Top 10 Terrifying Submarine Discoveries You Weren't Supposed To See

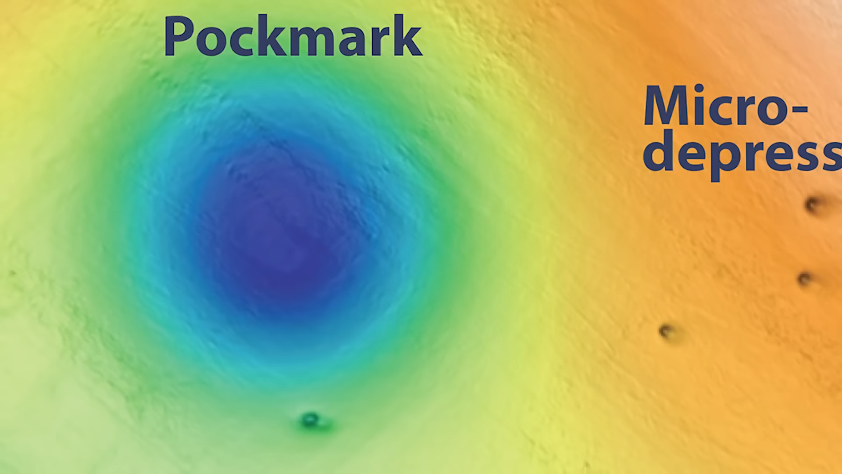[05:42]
The little guys are micro depressions in the earth, and the big ones are pockmarks.